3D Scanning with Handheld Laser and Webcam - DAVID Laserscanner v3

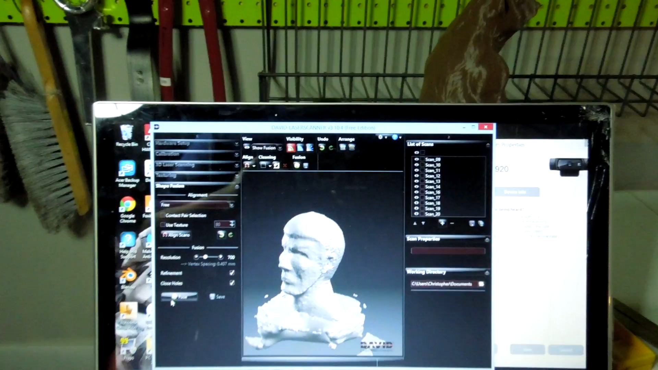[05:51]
So this is David Laser Scanner using their laser scanning setup.